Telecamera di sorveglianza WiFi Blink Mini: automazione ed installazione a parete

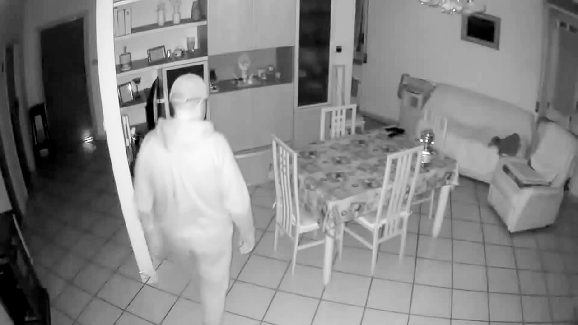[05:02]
Dall'app è possibile interagire in qualsiasi momento con la videocamera,